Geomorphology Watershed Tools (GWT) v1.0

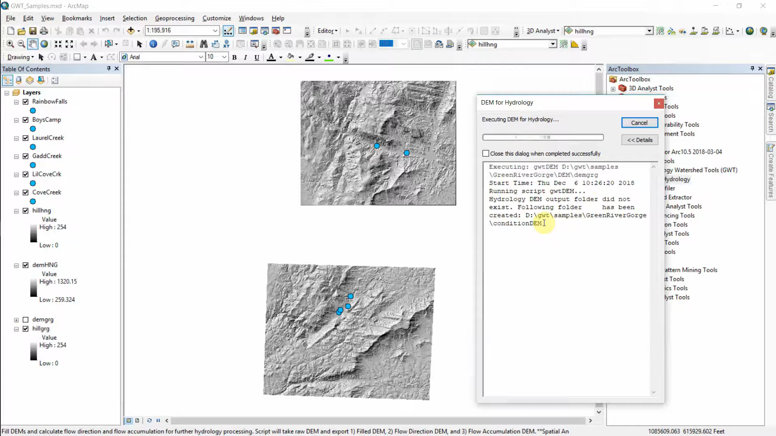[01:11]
As it goes through here it'll give an update when it fills the DEM, calculates the flow direction, and then the flow accumulation. And I'll pause the video now because it takes a moment. All right, the tool completed in just over two minutes and as these key steps here were completed you got a flash across the screen with an update. Automatically these raster data sets are added to the map document.
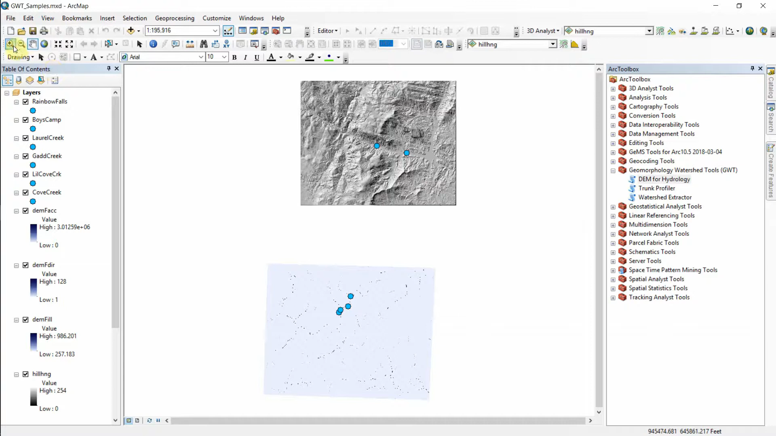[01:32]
So I'll go ahead and zoom in on the Green River Gorge area. What's shown on top is the flow accumulation and the pore points maybe seem a little bit more understandable at this point.